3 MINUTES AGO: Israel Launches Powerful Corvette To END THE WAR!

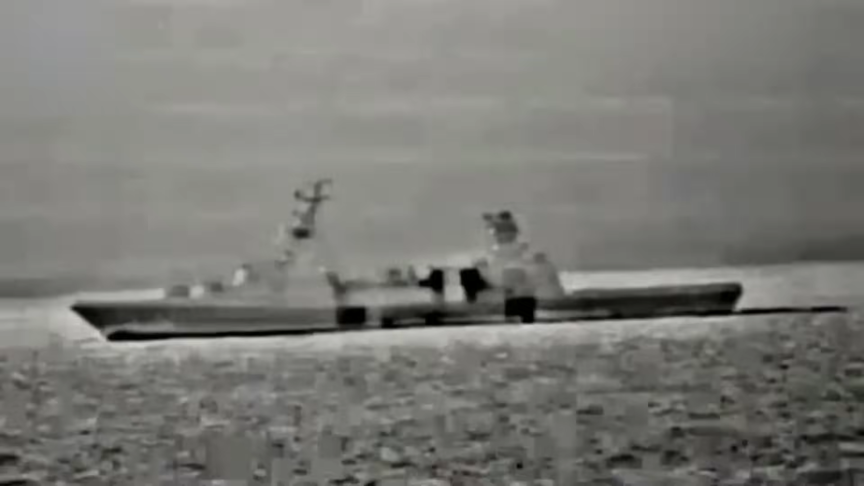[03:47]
combining state-of-the-art weaponry and technology in a formidable naval platform.
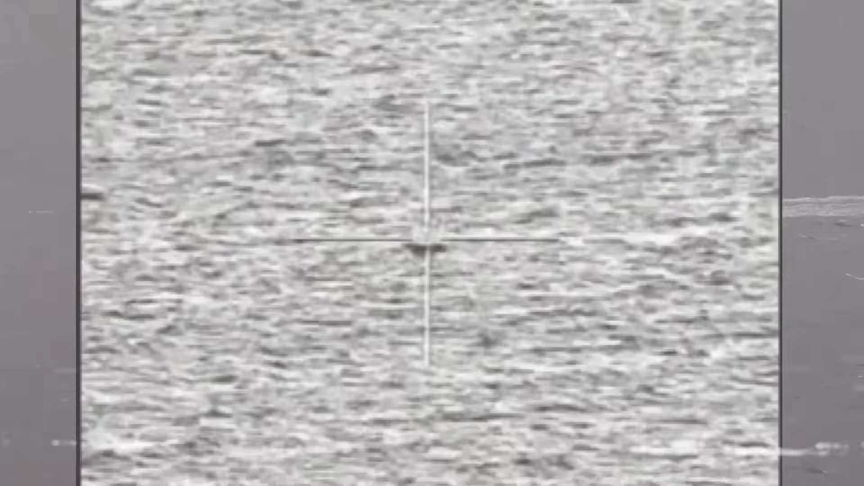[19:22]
This advanced system offers day and night targeting abilities through forward-looking infrared technology, charge-coupled devices, and laser range finders.